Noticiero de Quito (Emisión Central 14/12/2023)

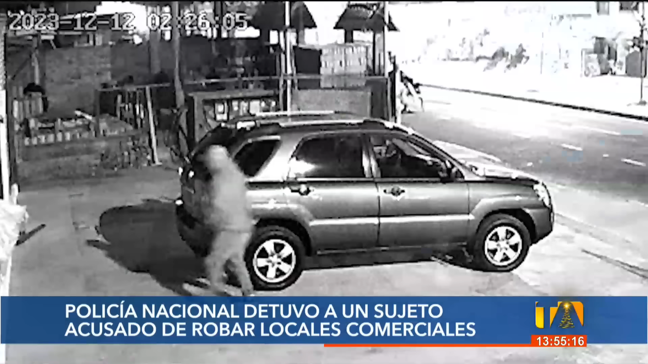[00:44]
Ellos son acusados de robar en establecimientos comerciales. En este video se observa cómo en la madrugada de este miércoles pretendían ingresar a este minimarket situado en la parroquia de Tumbaco, nororiente de Quito.
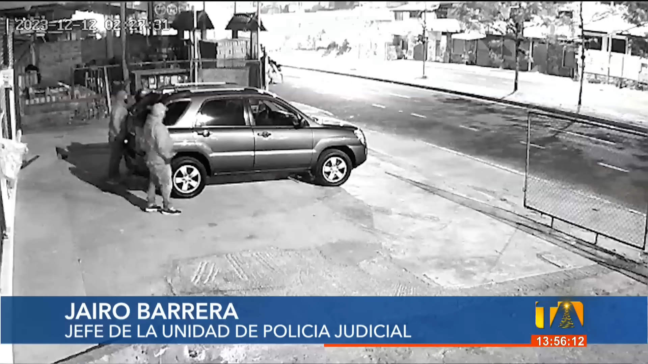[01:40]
En el intento del robo al minimarket, se puede evidenciar cómo los sujetos cambian las placas del vehículo ahora detenido, para no ser rastreados por la Policía Nacional.